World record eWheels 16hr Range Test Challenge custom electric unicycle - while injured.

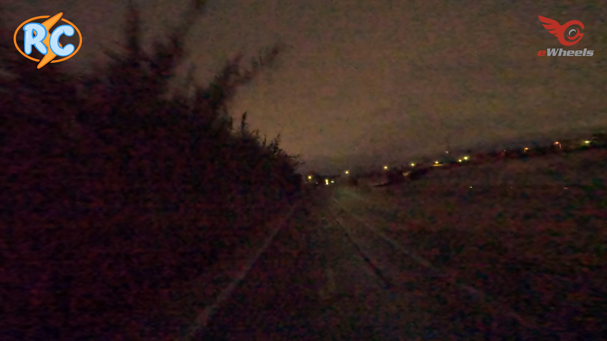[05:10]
having issues doing so because it's dark and I don't want to outride my flashlight. And when the ground is all weird undulated, it's kind of hard to see, even with the flashlight.
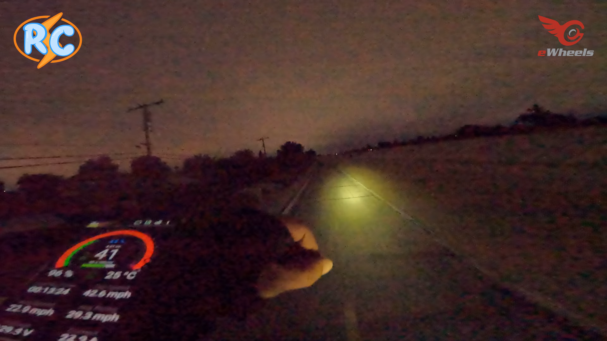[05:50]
So anyway, we'll see what happens in the long run. Just had a guy turn the headlight off on his bicycle as he was coming the other direction. That's nice. I made sure I pointed mine all the way down to the right. Maybe that's what prompted him to do his, I don't know. But anyway, that's a courteous thing. It's nice. Thank you, gentlemen.